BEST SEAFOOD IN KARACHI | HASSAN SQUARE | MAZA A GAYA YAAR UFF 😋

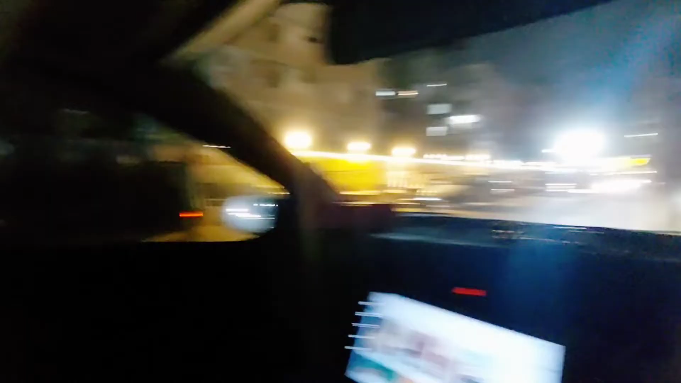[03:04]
वो पीछे तक पूरी फूड स्ट्रीट लंबी, यहाँ मछली वाले ही बैठे हैं लाइन से।